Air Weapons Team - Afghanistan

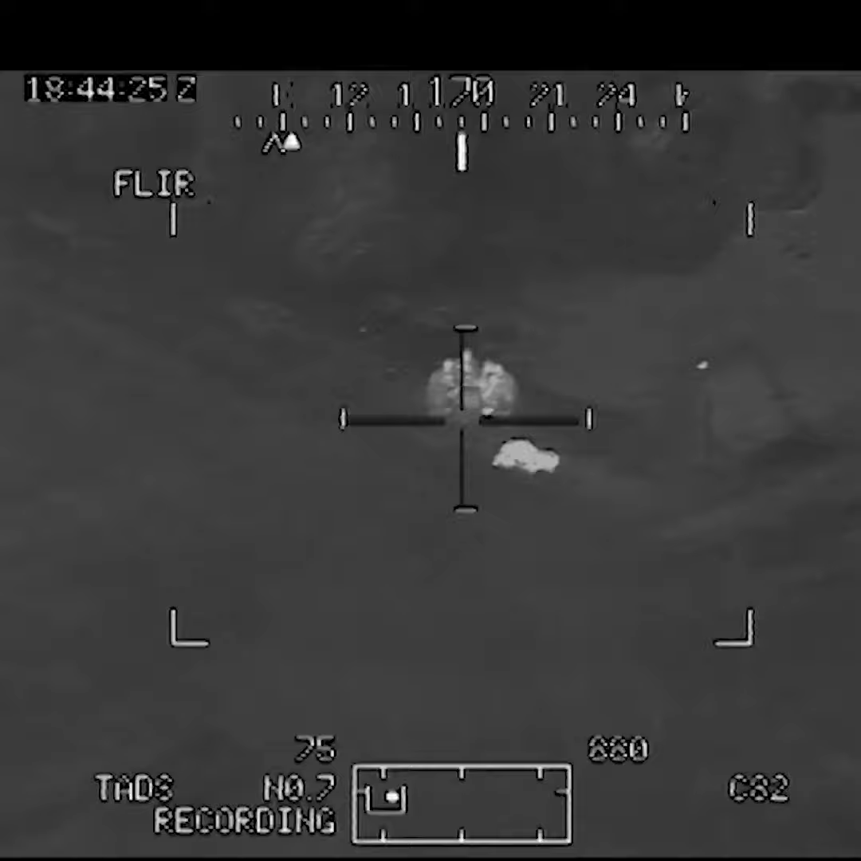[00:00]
Okay, scratch that. I've got two objects laying up against the side of the dirt there.
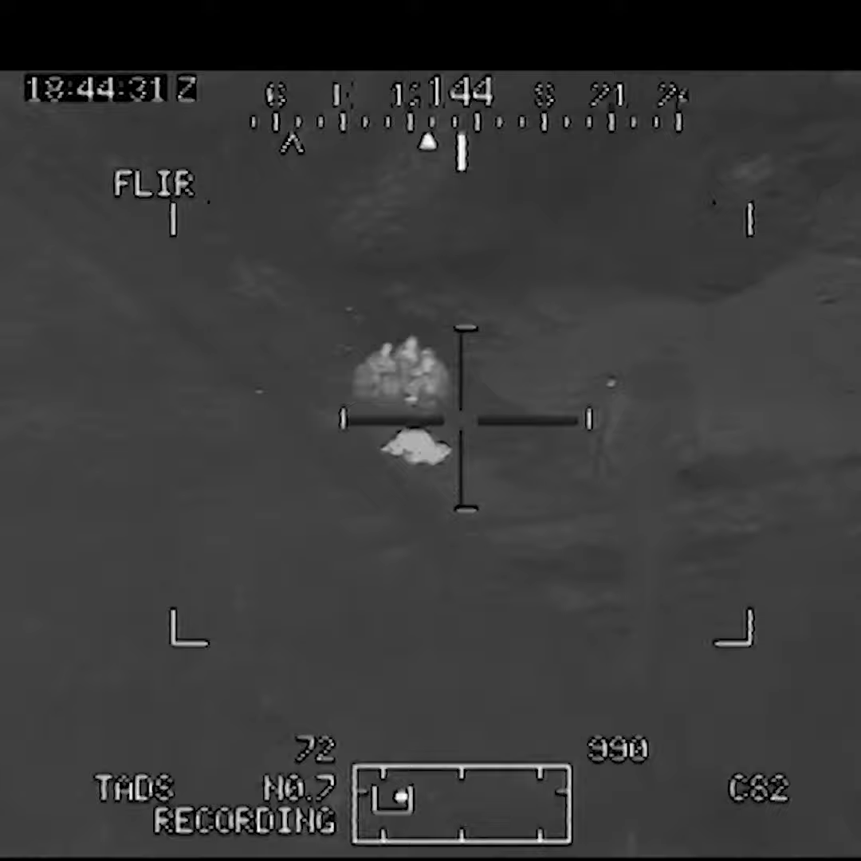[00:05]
Look to be RPG-shaped. Yeah, I was just looking at those myself. Looks like they're laying up against a tent or something.
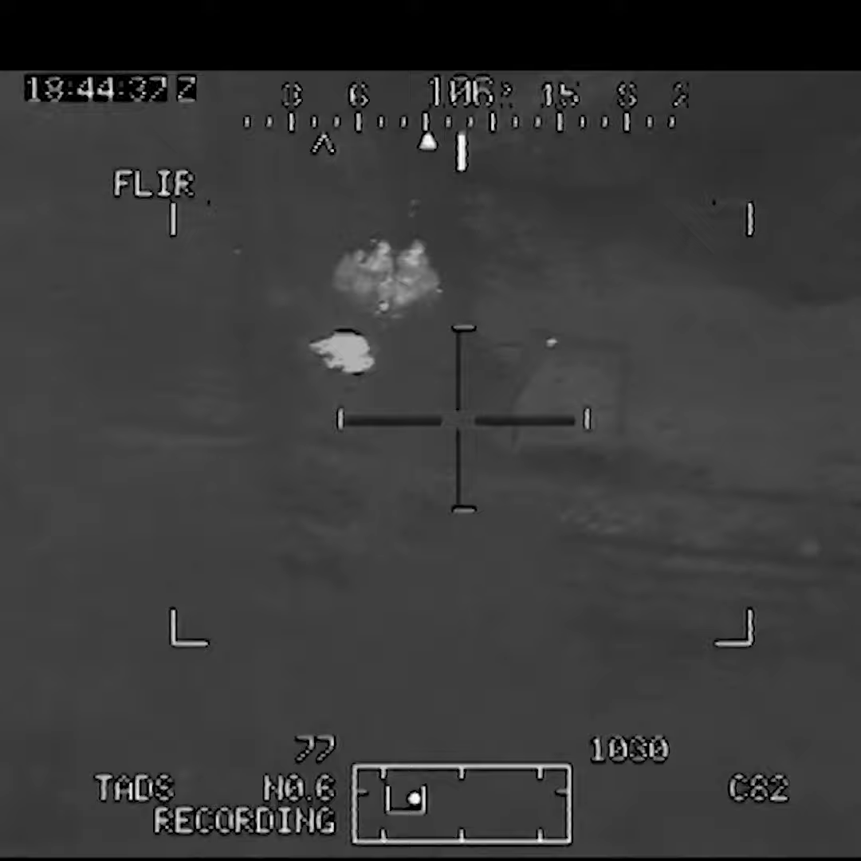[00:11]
That's a loose side of them.
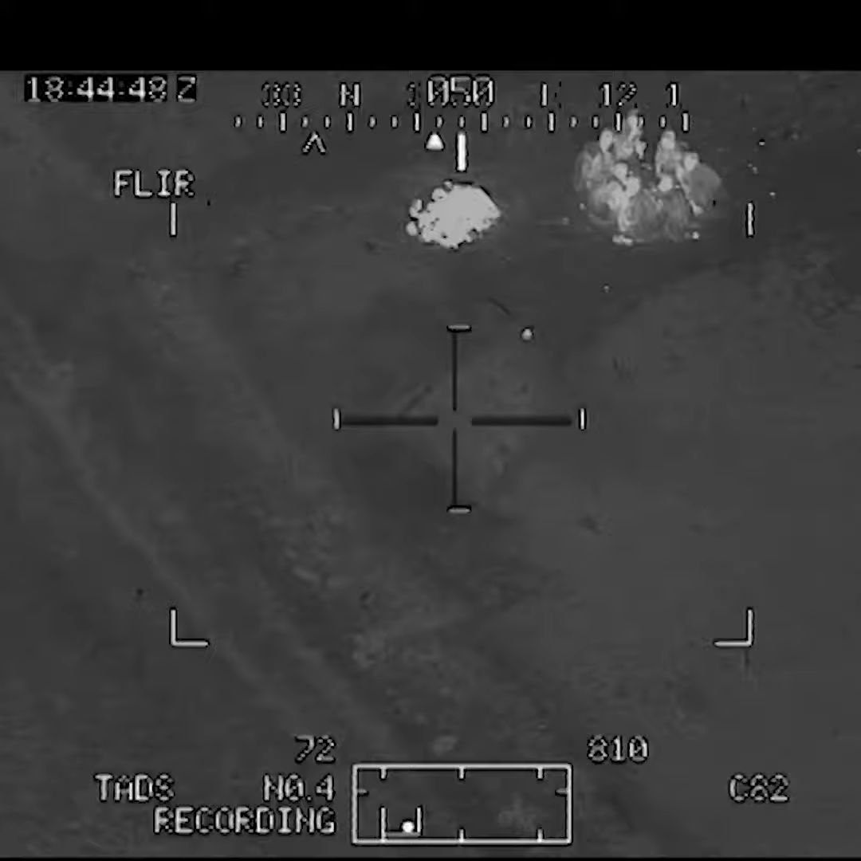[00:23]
Hey, let these know what's going on. They should be unbound right now.
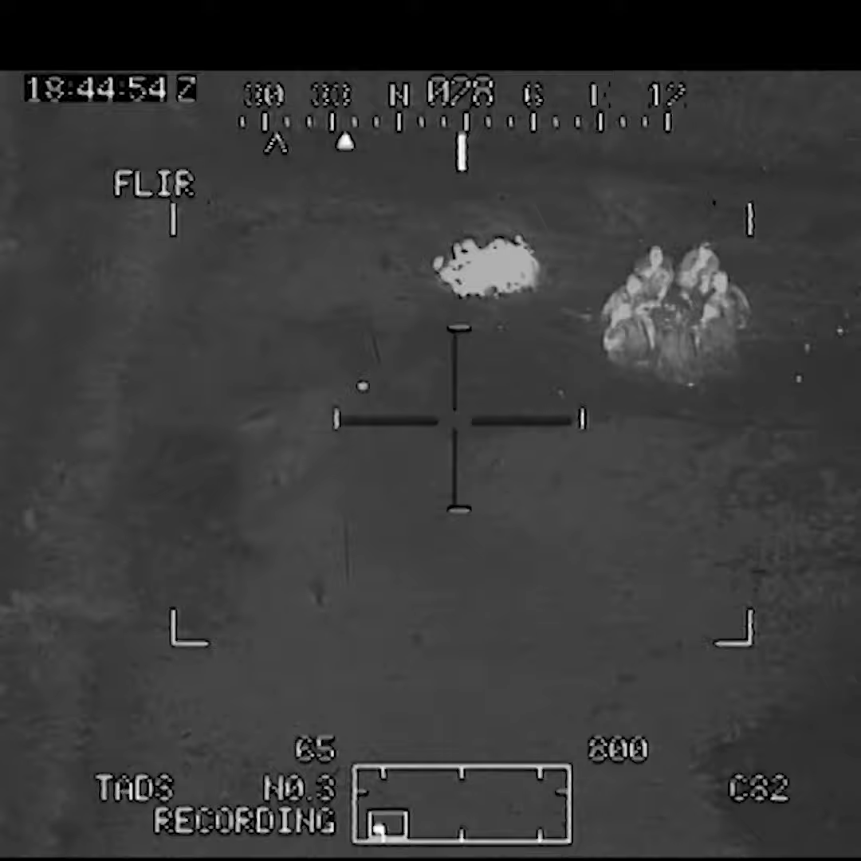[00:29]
I've got seven people. Those are RPGs. I'm almost 100% certain.
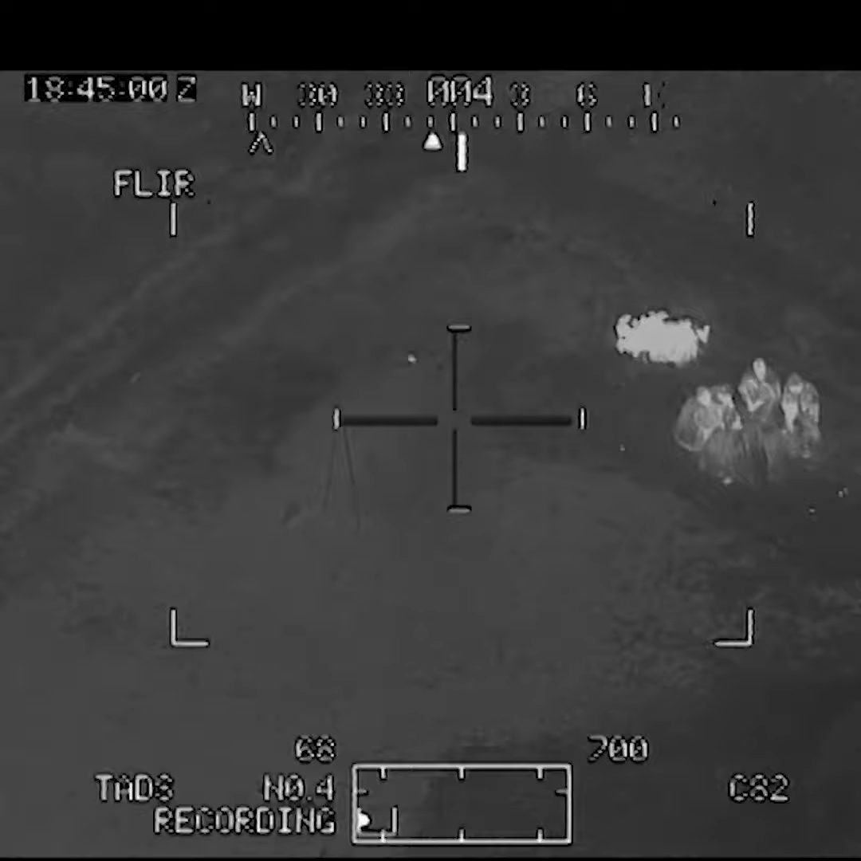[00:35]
I was looking at one guy moving towards them.
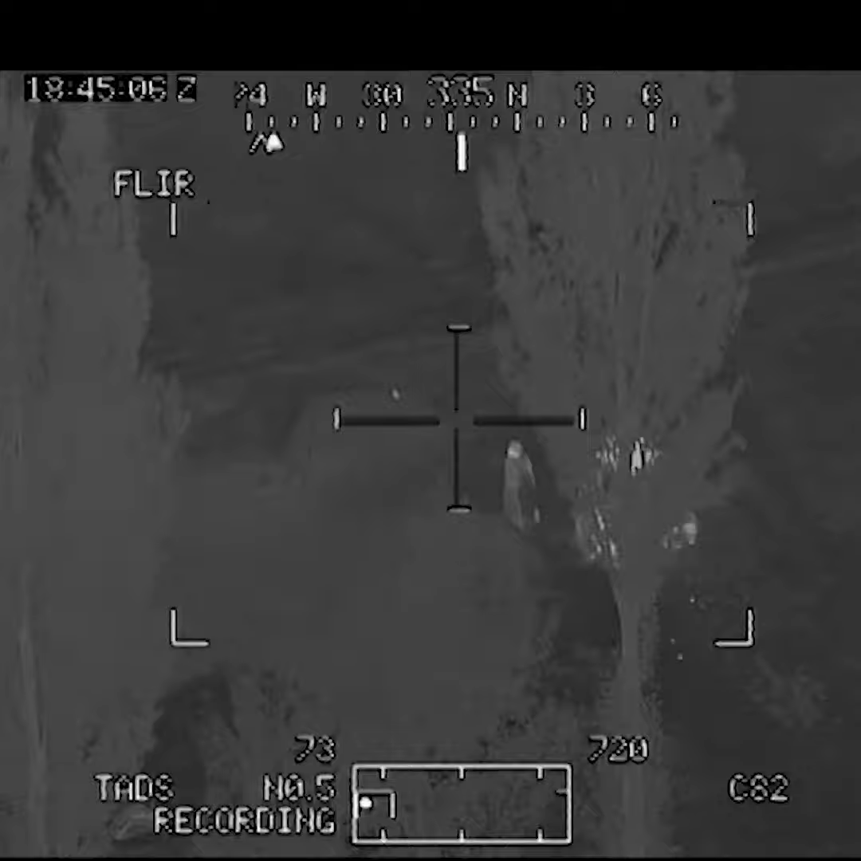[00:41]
I've got seven personnel here. If you see RPGs, you're clear to engage them.
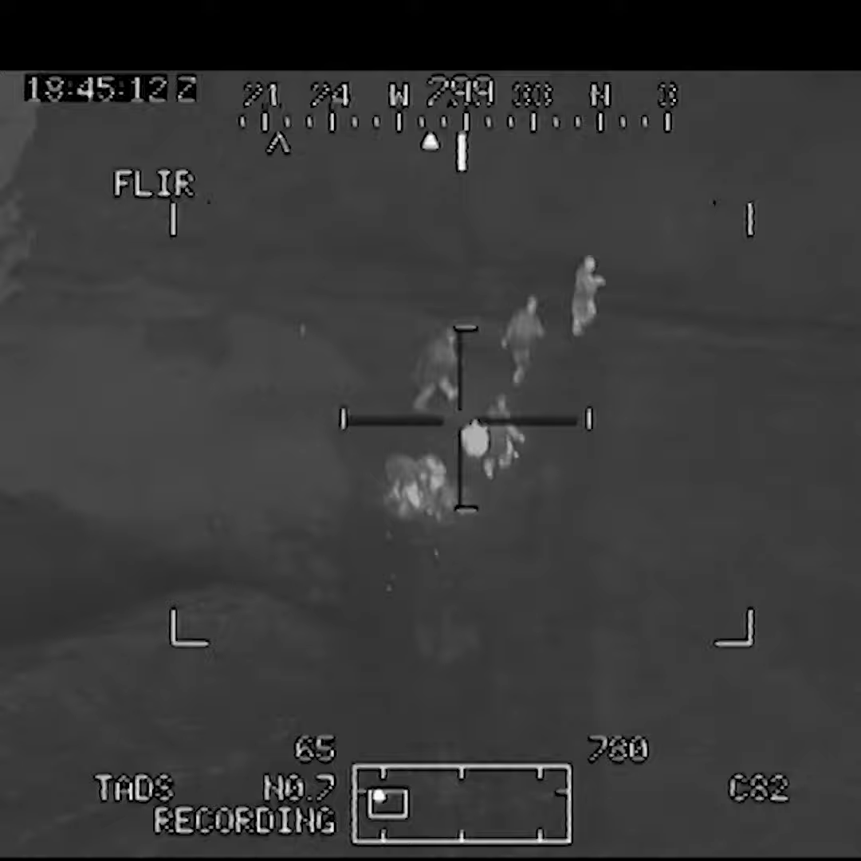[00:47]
I do have an RPG. Roger. Pause the gun.
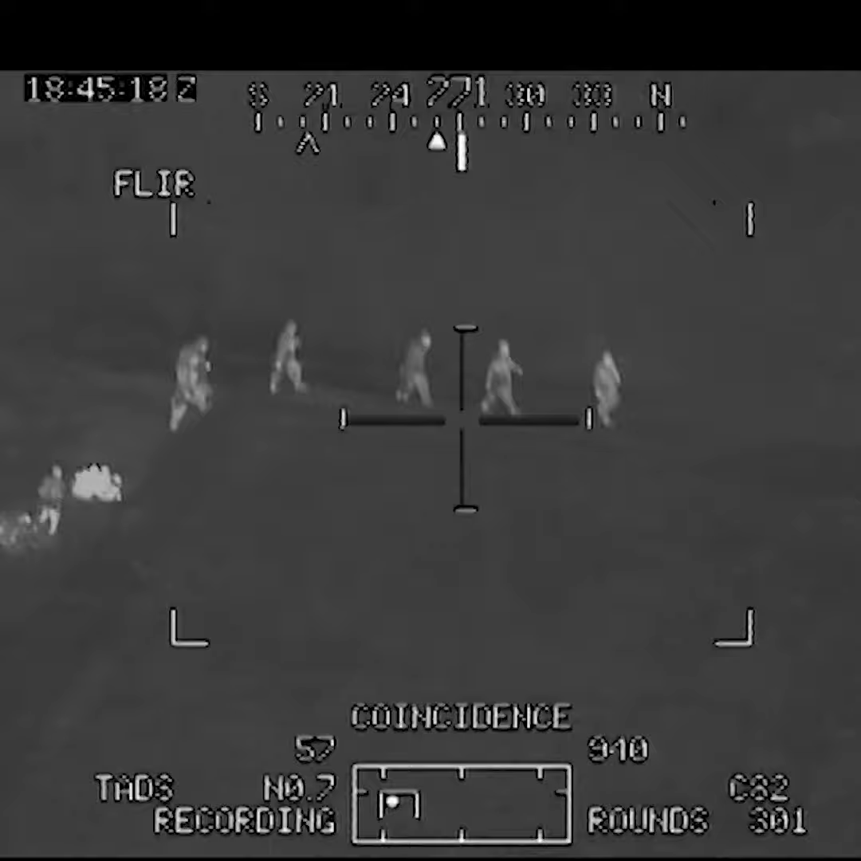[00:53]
Lazing. Are you sure I'm clear? Standby. I've got seven people on the move. Two possessed weapons.
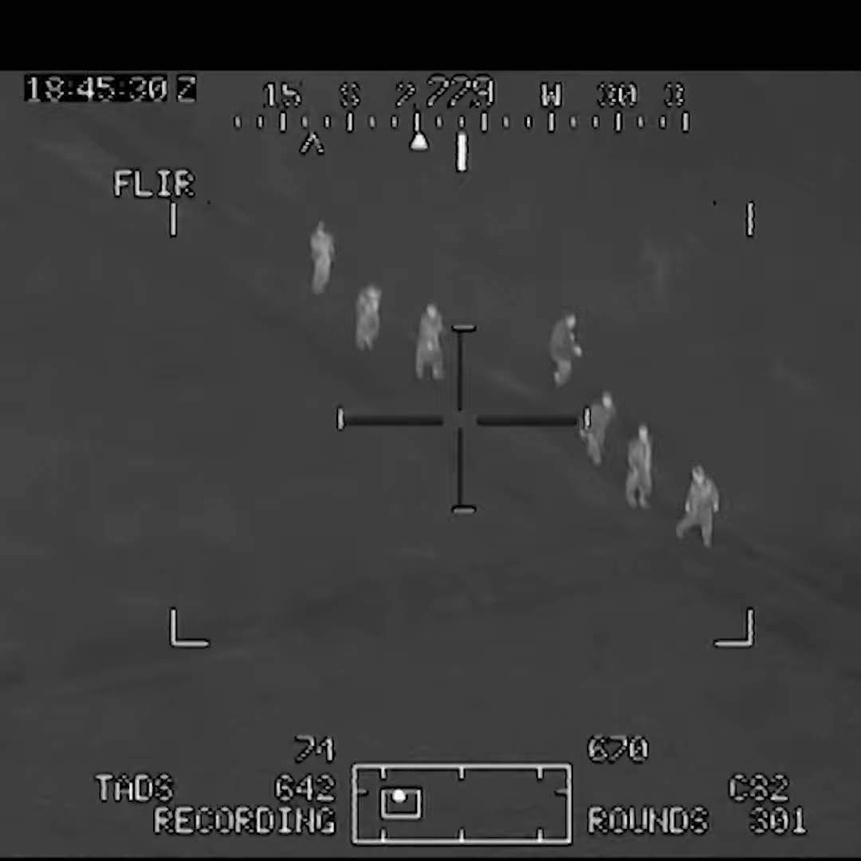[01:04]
Alright, I'm ready for a health fire shot. If you want to clear me. Night Owl 6, Mexican, 1-7.
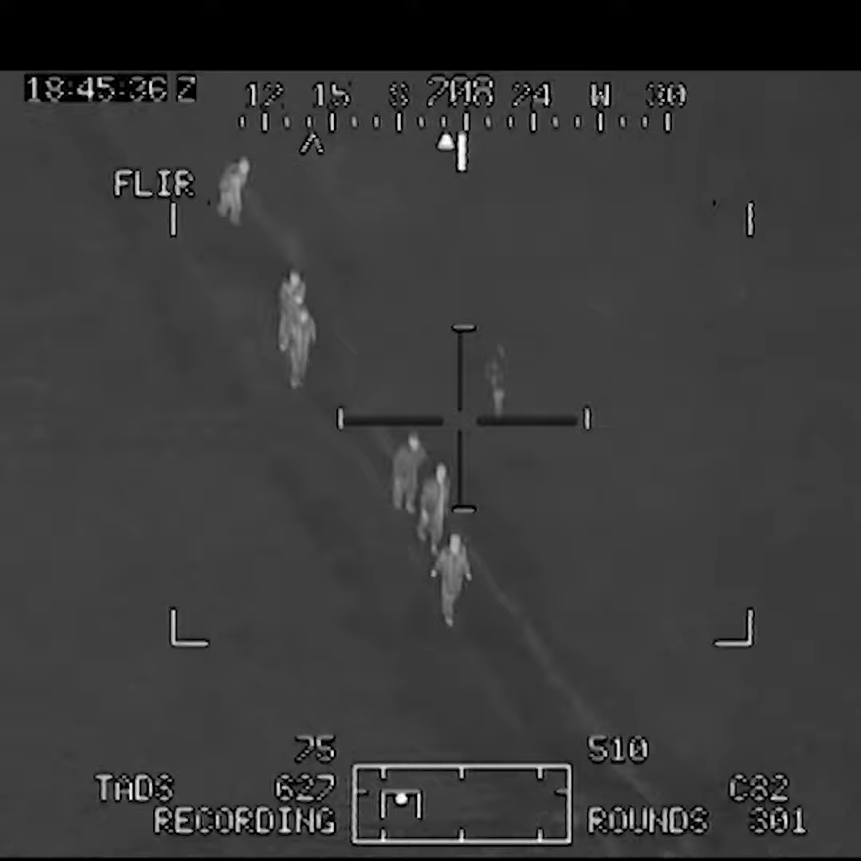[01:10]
Standby getting clearance.